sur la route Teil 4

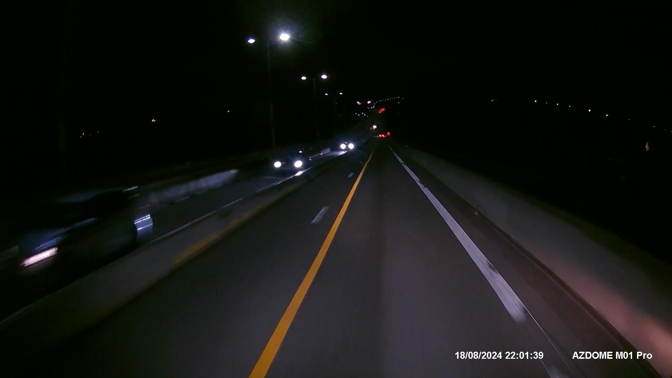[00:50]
Baustelle Polar. Vor mir sehe ich schon Warnlichter. Fährt einer sehr, sehr langsam. Deshalb drossel ich auch mal runter. Ist zwar zweispurig, aber auf der linken Seite für LKW zu schmal. Was hat er denn für ein Problem? Ich werde es gleich sehen. Er hat einen mächtigen Reifenplatzer. Der Reifen ist auch schon fast von der Felge runter.